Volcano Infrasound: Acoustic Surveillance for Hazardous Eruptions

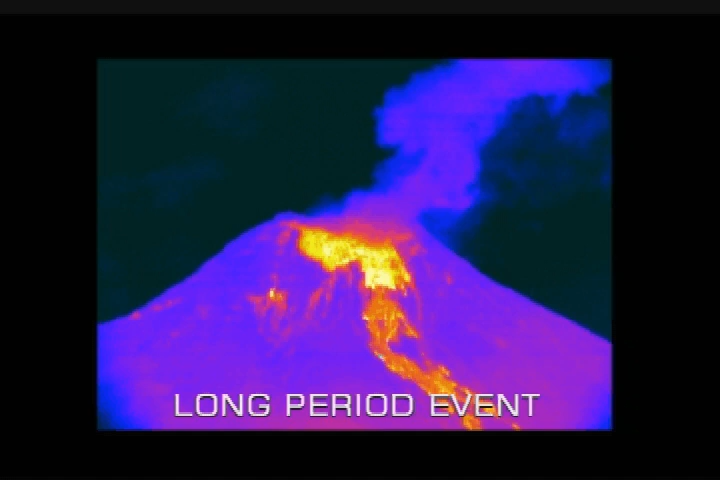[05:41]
In between tremor and explosion signals lie long period events which may correspond to a combination of upper and lower conduit excitations. The transition between explosions, long period, and tremor events can be subtle or well defined.